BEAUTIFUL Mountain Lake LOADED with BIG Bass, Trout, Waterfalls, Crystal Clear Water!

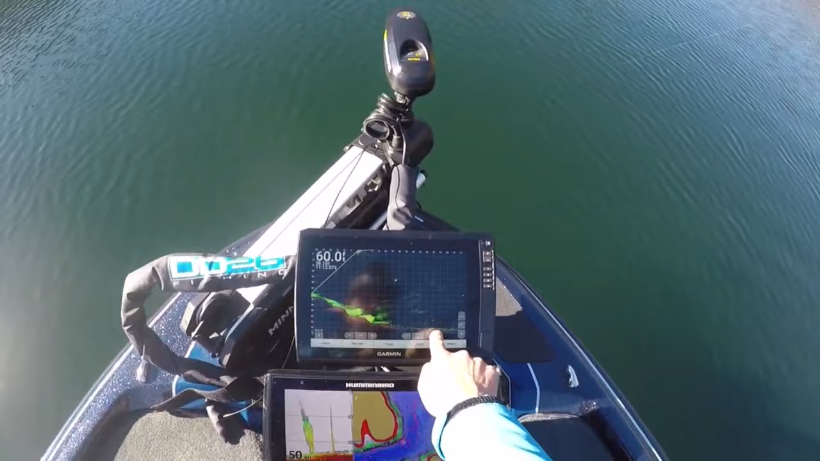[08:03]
70 foot of water. And I'm letting that A-rig sink all the way down to the bottom. And they're just hammering it. Just reeling it real slow.